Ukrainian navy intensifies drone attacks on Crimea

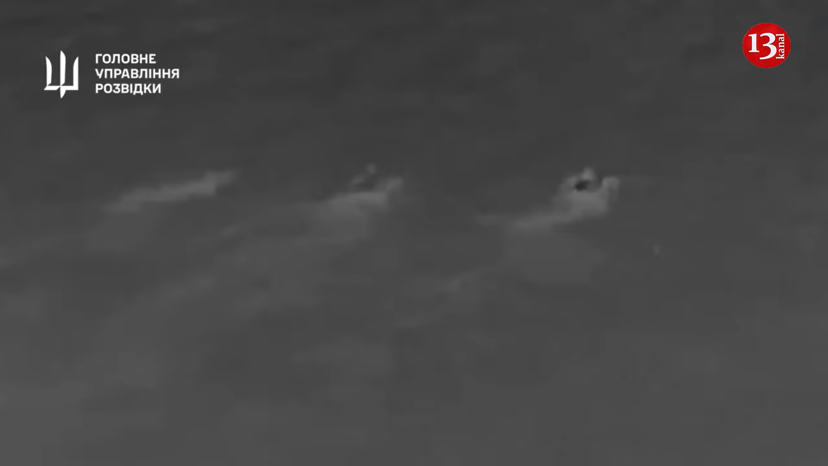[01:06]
It has also made several attempts to send smaller saboteur groups in by sea.